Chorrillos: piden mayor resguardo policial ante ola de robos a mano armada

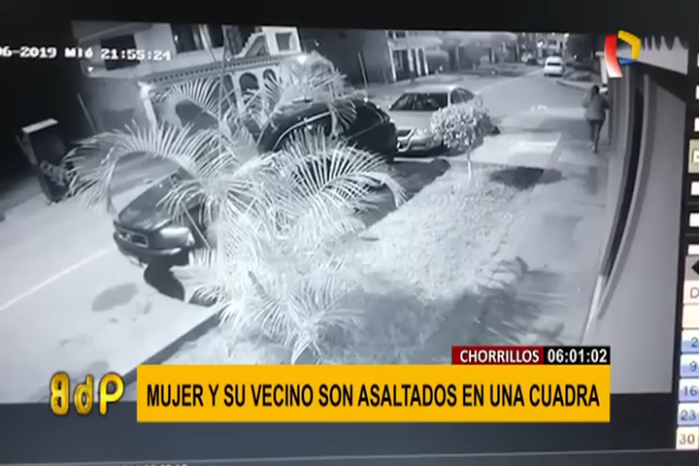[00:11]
Es en ese momento que corriendo aparece en escena un delincuente. Lo que viene a continuación son minutos de terror. Este sujeto arrincona a la madre de familia en su puerta, no conforme con su cartera, que es lo más práctico que podía llevarse, rebusca sus bolsillos uno por uno.
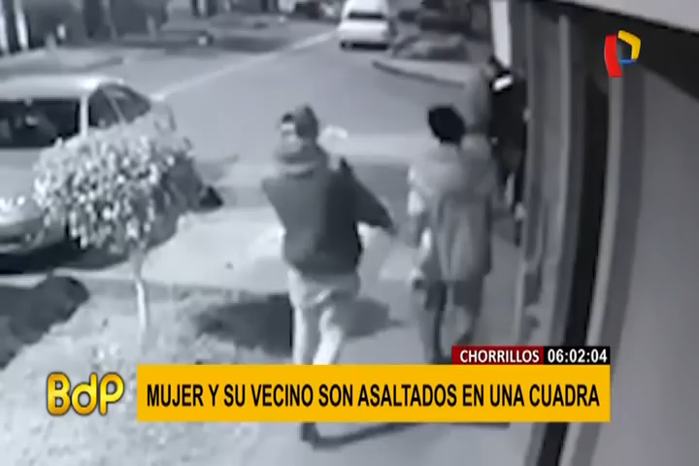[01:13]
Da pánico porque ya uno no tiene confianza, que uno sale y en la puerta de la casa los apuntan. Pero para la mujer la pesadilla no termina. Los hombres continúan buscando más objetos de valor en su cuerpo, con amenazas e insultos. Hasta que ya alertado por lo que ocurría, el vigilante de la cuadra se aproxima para ayudar a la víctima. Momento que recién escapan los delincuentes.